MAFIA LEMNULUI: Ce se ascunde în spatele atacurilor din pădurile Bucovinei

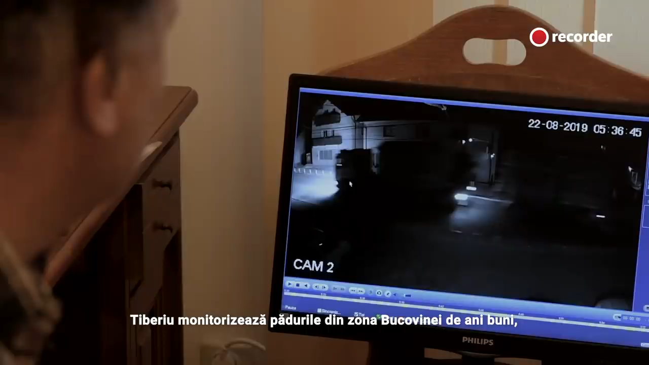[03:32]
Tiberiu monitorizează pădurile din zona Bucovinei de ani buni,
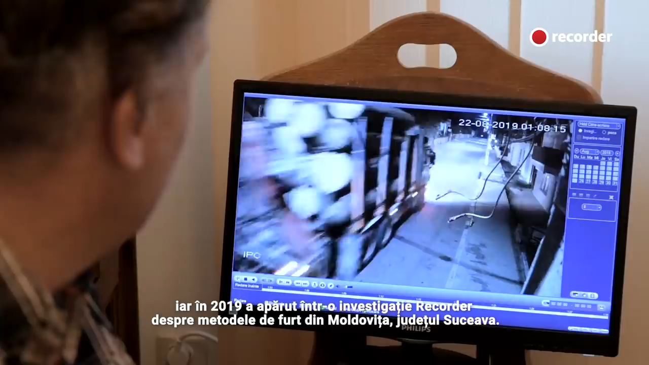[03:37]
iar în 2019 a apărut într-o investigație recorder despre metodele de furt din Moldovița, județul Suceava.